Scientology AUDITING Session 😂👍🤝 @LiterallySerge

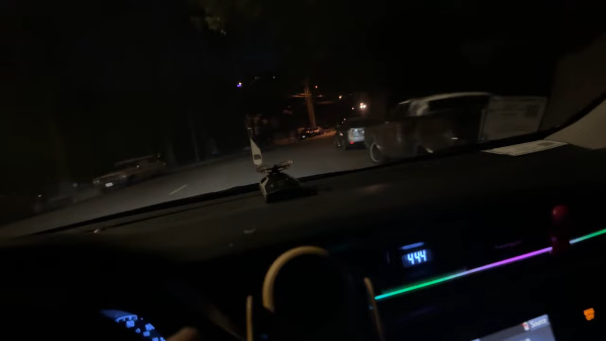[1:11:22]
We're gonna turn on Holly Ridge. Is this Holly Ridge? No, this is Canyon. So go way up.
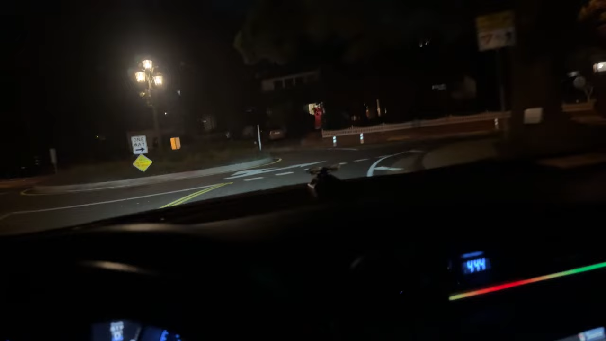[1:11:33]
Way up, right? That's Hollywood sign right there.
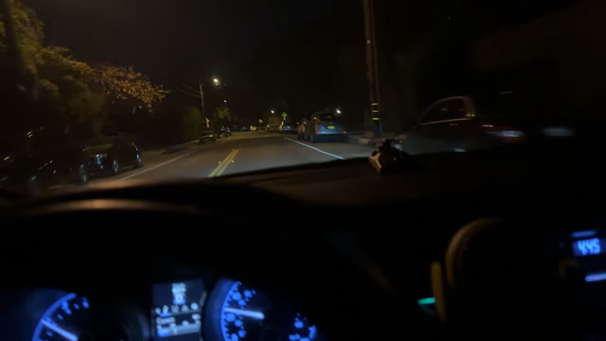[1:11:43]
It's okay to ask Siri. I actually don't have... I could just get off my live, but you guys supposed to know everything. Holly Ridge, Bronson.
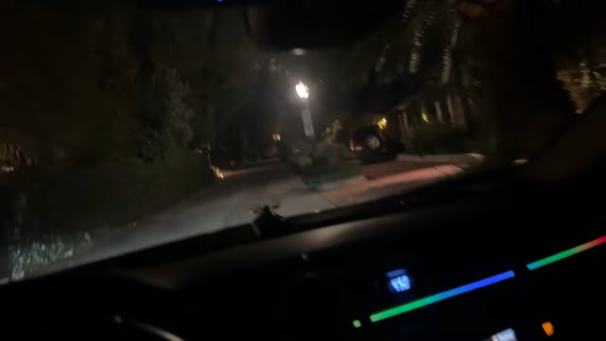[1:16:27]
Huh. Is that DOA? Who's this guy? He looks like a streamer. You still following him? What's up? You still following him or what? He's way up there. It's cool though. We're gonna head back. Where's the OA? Huh? He's right there. Solomon? Yeah, Solomon's there too. Well, I'll just take you guys back then.